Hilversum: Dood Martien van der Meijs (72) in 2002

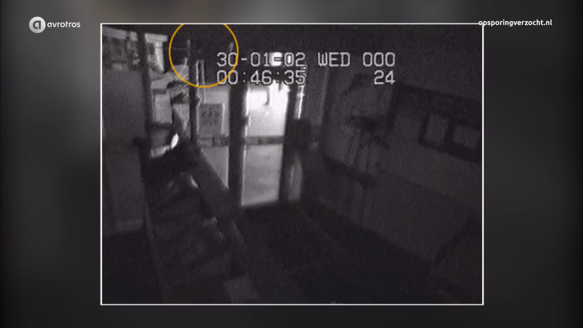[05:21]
Meneer van der Meijs loopt in de buurt. Dan verschijnt een man in lichtkleurige broek in beeld. Rond dat moment moet Martien in zijn rug zijn gestoken.
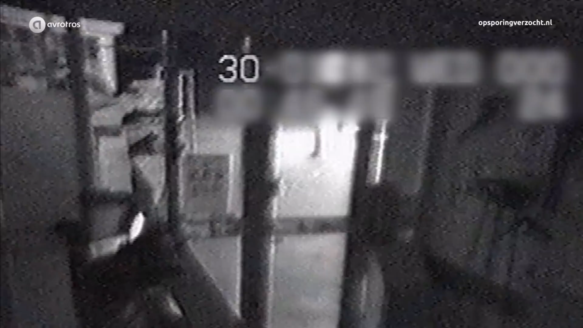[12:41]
En wat je erop kunt zien is dat, zeg maar, linksbovenin zie je dan de vermoedelijke dader. Hij draagt een lichtkleurige broek, althans zo lijkt het. Hij komt even in beeld.
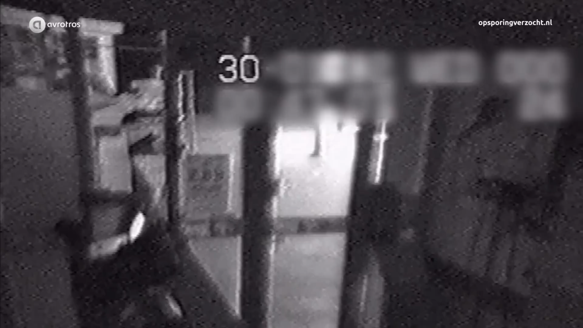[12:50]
En een paar tillen later zien we hem nogmaals in beeld. Ja, en daarna maakt hij zich heel snel uit de voeten. En mogelijk is dit dus die Marokkaanse meneer uit die informatie die we binnen hebben gekregen.